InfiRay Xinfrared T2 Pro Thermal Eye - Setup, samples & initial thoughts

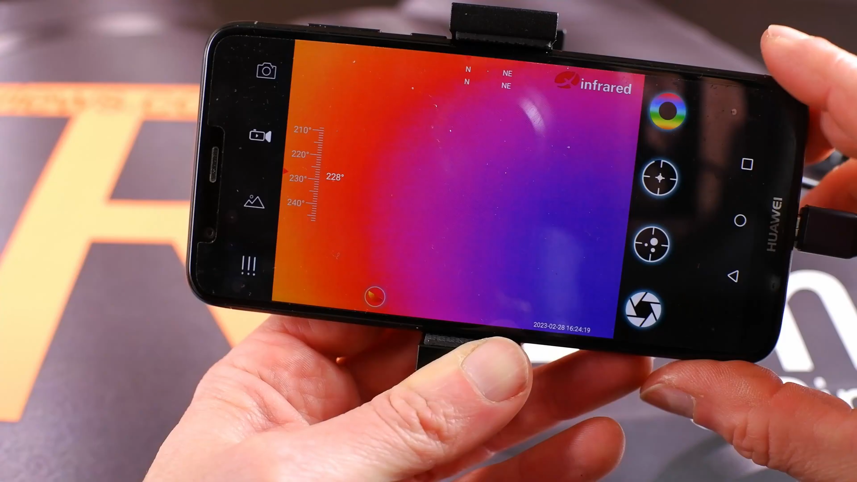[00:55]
and thus within a week or so their package arrived on my doorstep.
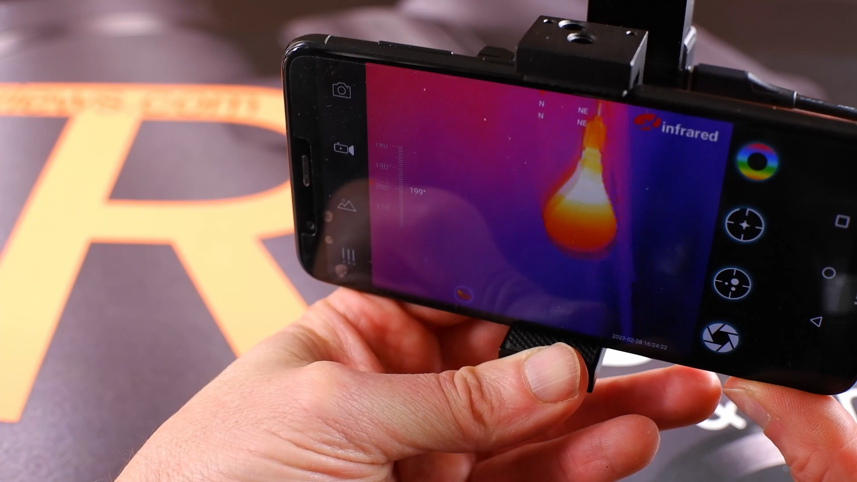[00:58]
So what exactly is the Infiray T2 Pro?
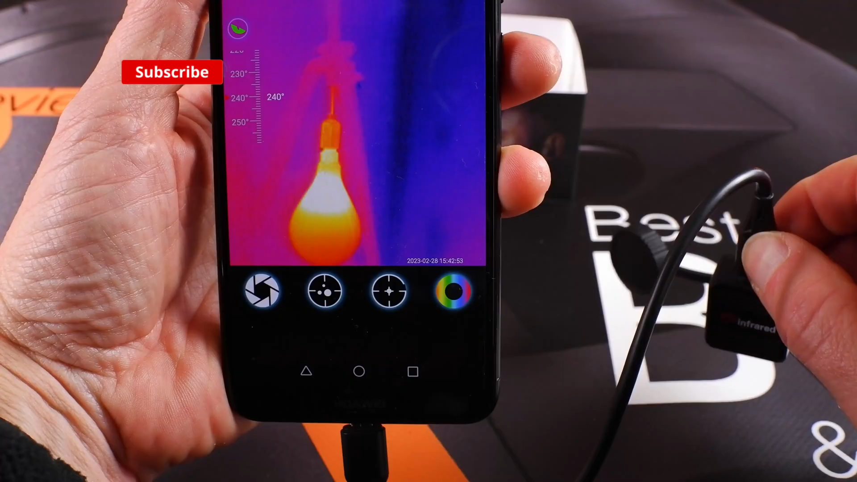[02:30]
Because I had not yet connected the camera and my phone to the mount,
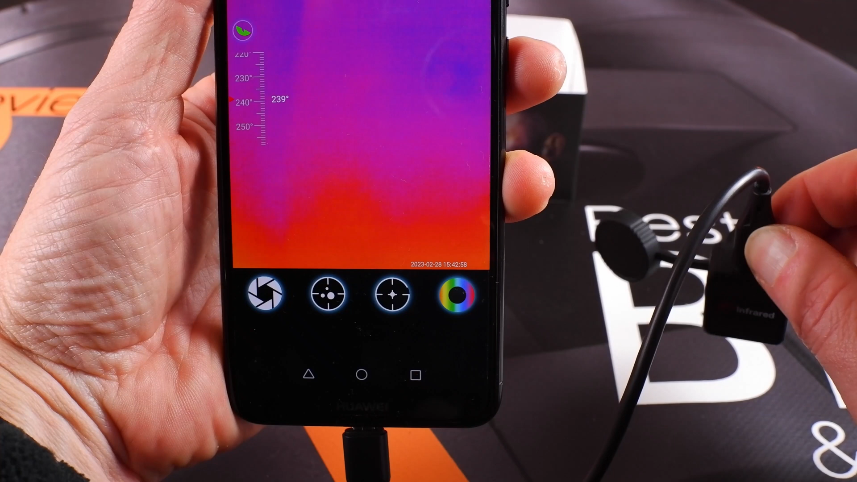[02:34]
the image was a little bit shaky and it also happened to be upside down, which did perplex me a little at first, but this was easily remedied in the options section on the app.
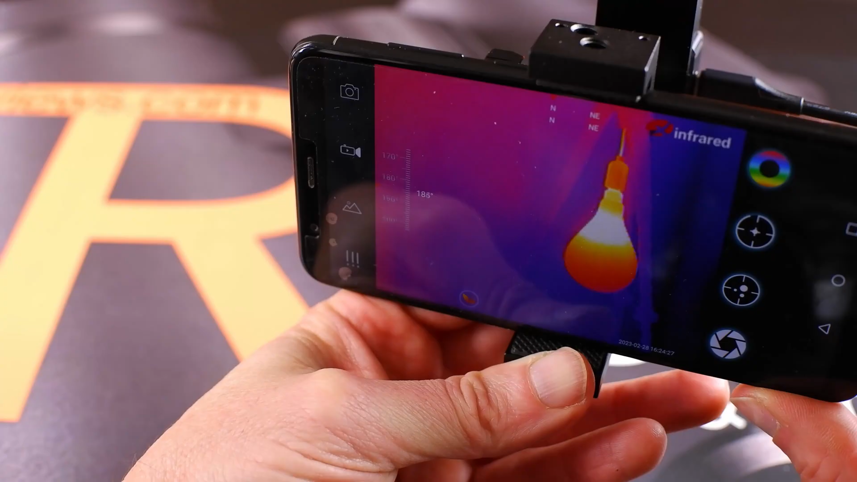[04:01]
Speaking of which, provided you have the storage on your phone,
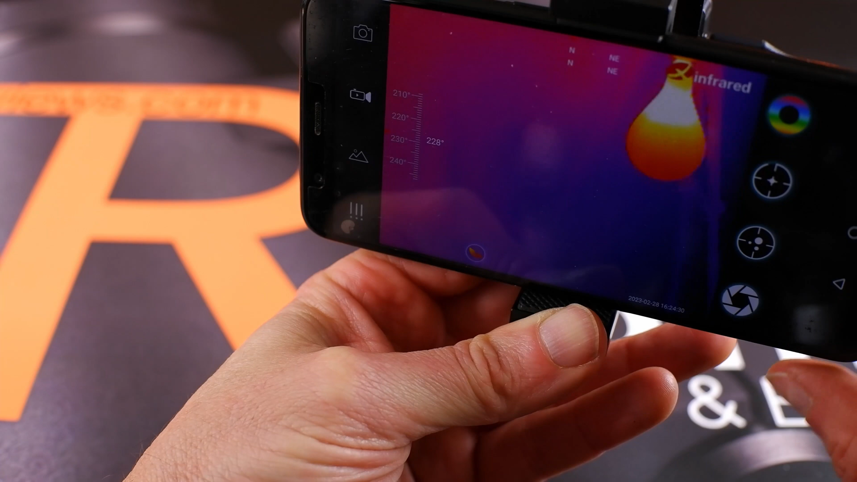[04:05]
I found recording photos and videos literally as simple as the press of a button on the app.
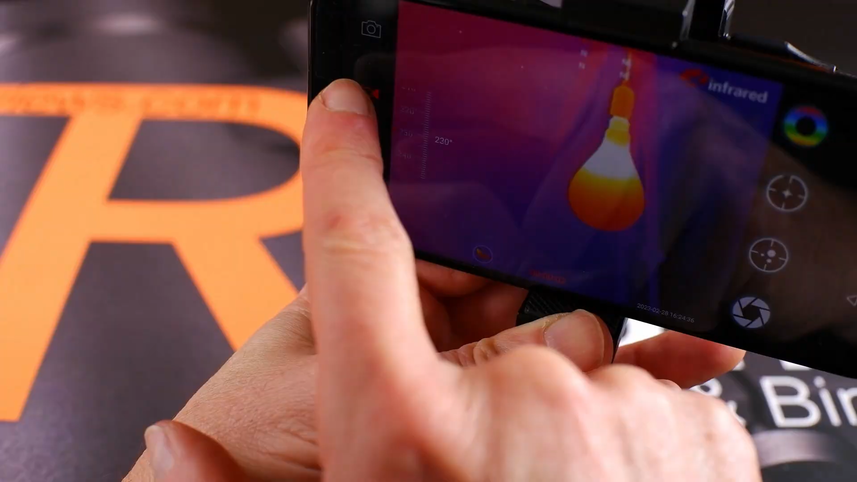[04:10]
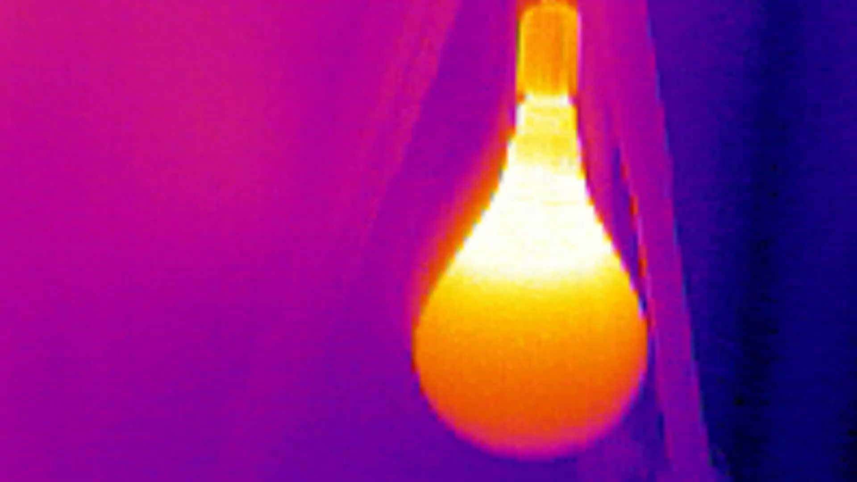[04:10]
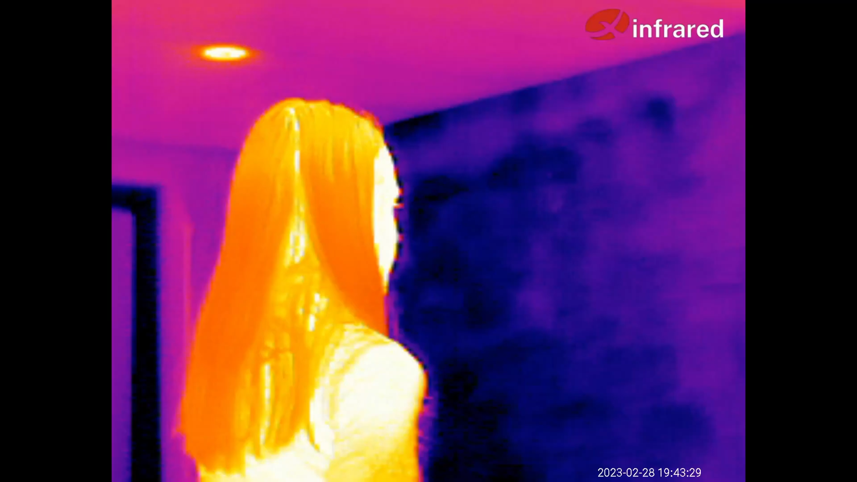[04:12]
So as you can see in the background, included in this video are some of the images as well as some of the video footage
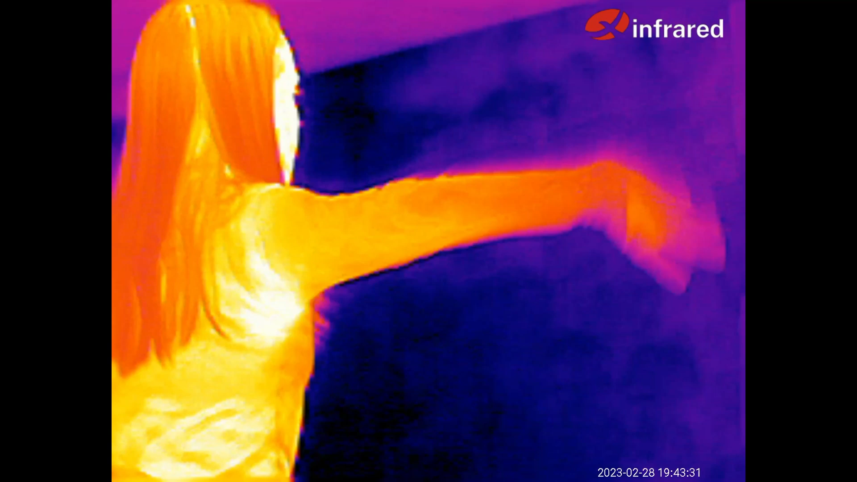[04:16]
that I've taken so far using this thermal eye.
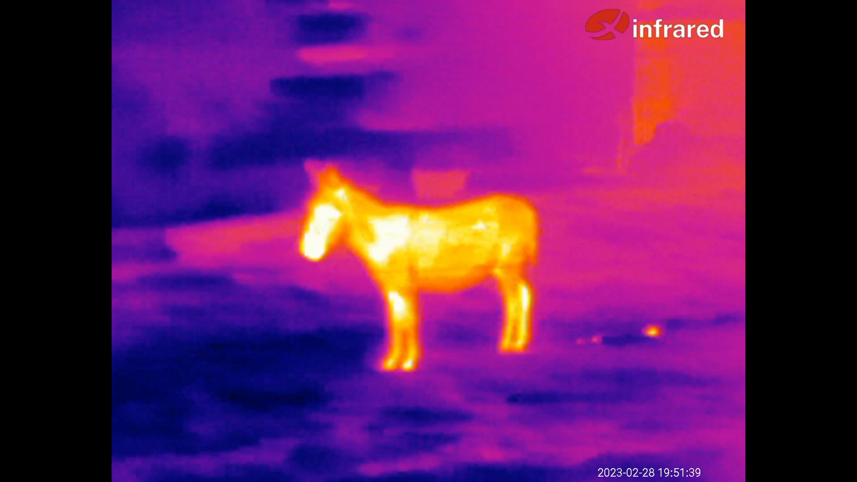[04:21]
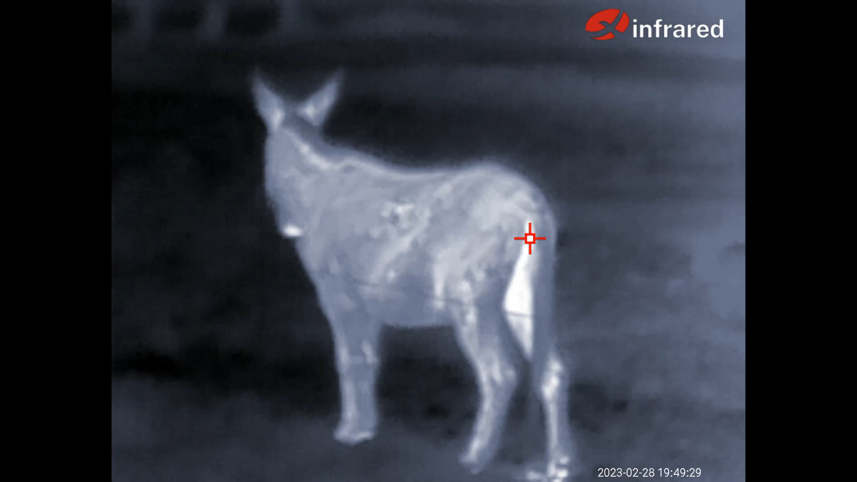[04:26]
As with most thermal cameras, there are a number of different color palettes to choose from.
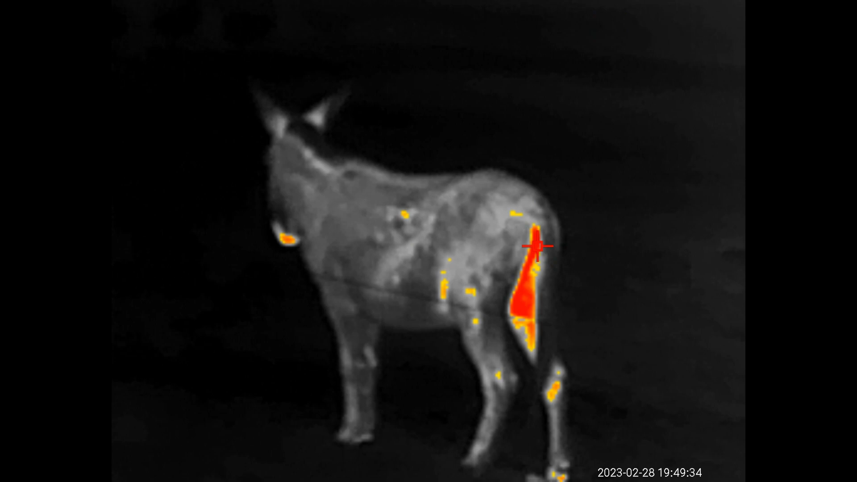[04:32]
As to which one is the best, this will depend on the exact circumstances and what it is you're looking at.
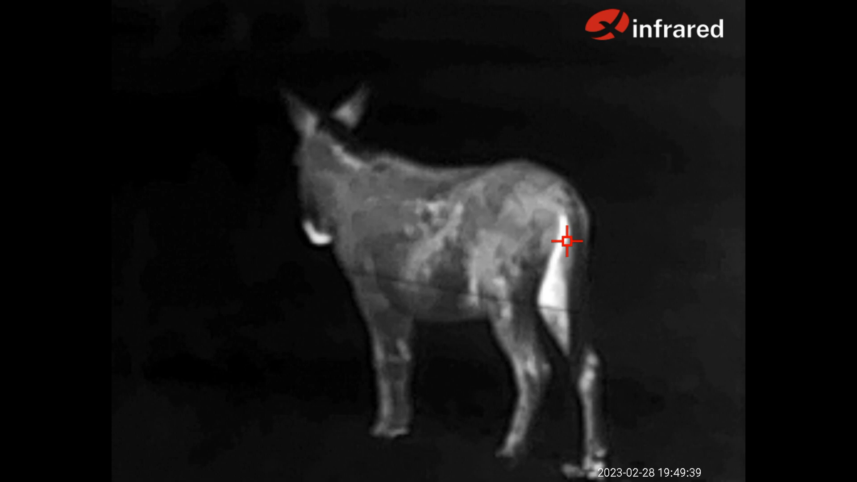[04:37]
As to which one is the best.